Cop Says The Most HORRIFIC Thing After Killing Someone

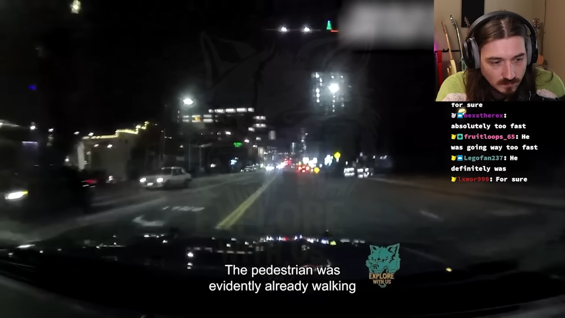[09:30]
The pedestrian was evidently already walking outside the crosswalk when Officer Dave began to approach in his cruiser.